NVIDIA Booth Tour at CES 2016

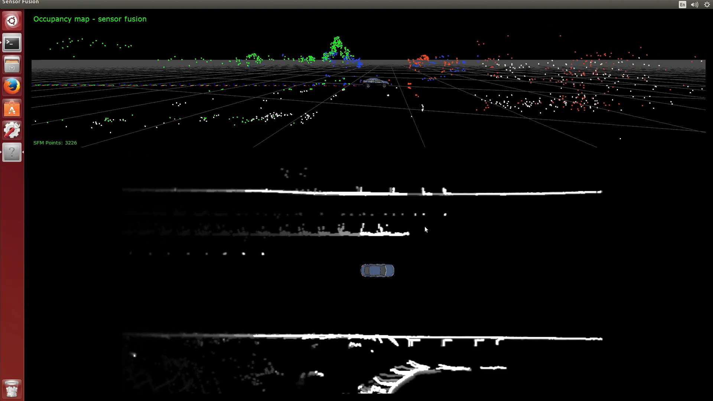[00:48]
So that's basically fusing the data from both of these sensors.